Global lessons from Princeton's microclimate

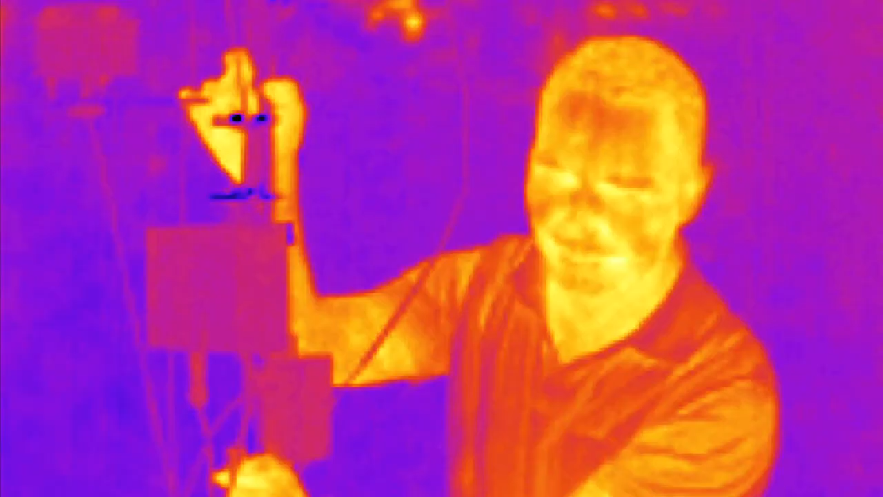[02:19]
of differences in surface
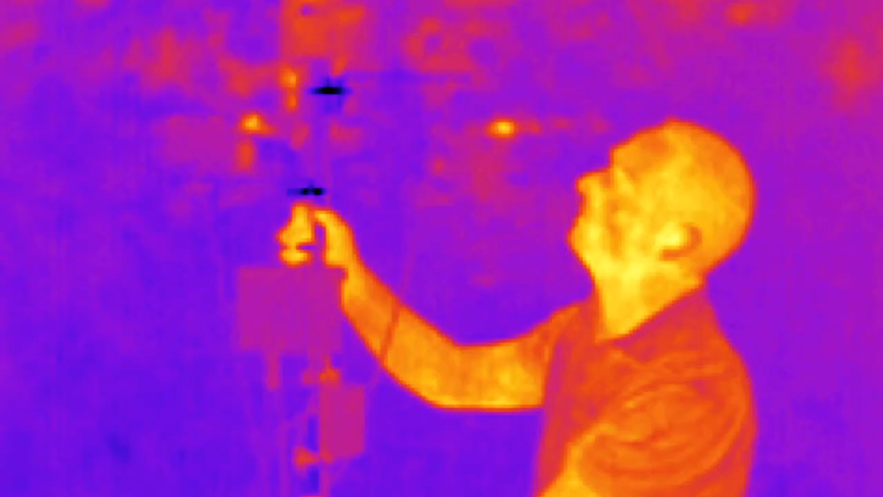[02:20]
types we can also go out and measure these differences with a thermal camera.